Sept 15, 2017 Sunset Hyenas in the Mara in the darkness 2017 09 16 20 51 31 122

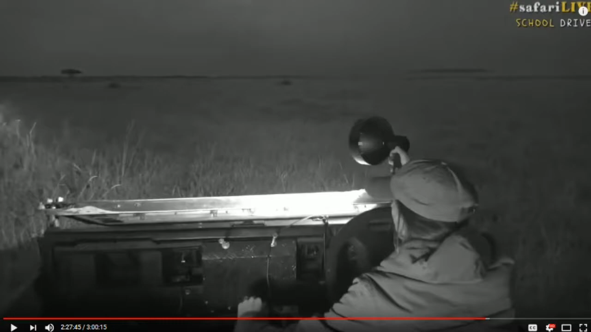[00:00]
Everybody cross fingers and hold your thumbs and do whatever you do for good luck. Maybe we'll find them. If we don't, though, we'll go look for the lion. We saw a big male lion off in that direction this morning. Hopefully he decides to stick around for us. Okay. Hyenas. Oh, hyenas. Hyenas. We found the hyenas. Yay.
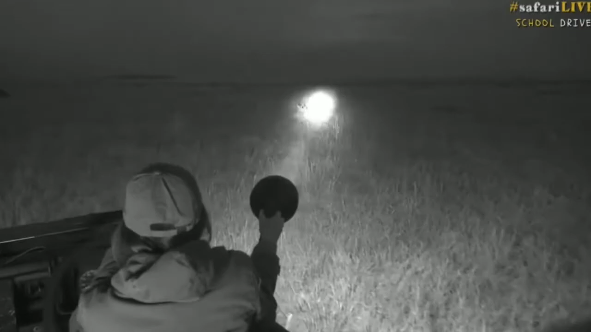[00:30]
I'm so excited. Yippee. One, two, three hyenas. Just to let you know, we're still having problems, Manu, with the infrared. Alice, we are struggling with our infrared light. There we go. So I'm going to keep spotlighting them, but I'm going to try not to overwhelm us.
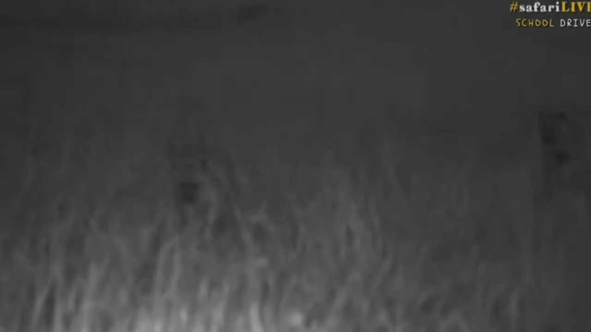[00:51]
There you go. Look, there's the spotted hyena. Oh, Grace, the amazing thing about the hyenas in this particular area is that there are clans of up to a hundred members. Now, not all of them will be at the den site at the same time because, well, when they've got babies with them, then they are, you know, not all of the females will have babies at the same time, but if they do have babies, they will go to the den site. Hello, the hyenas.
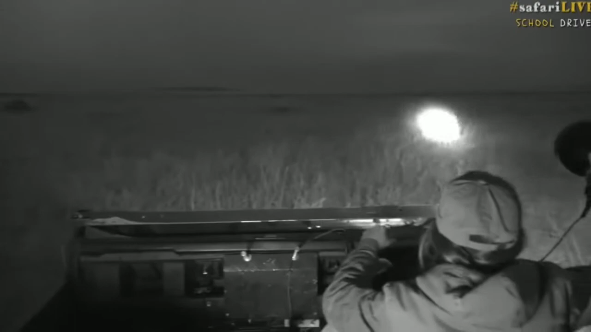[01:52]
See if there's any more. That's the only way that hyenas can actually harm you.
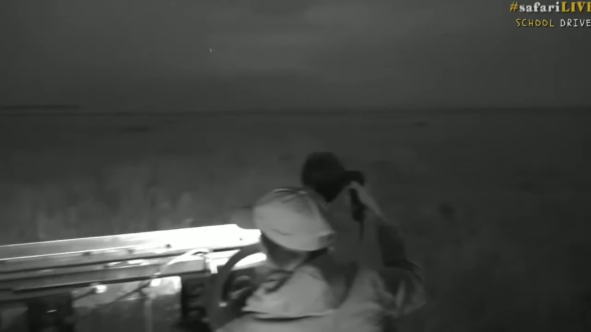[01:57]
Okay, we're going to follow our spotted hyenas for a little bit.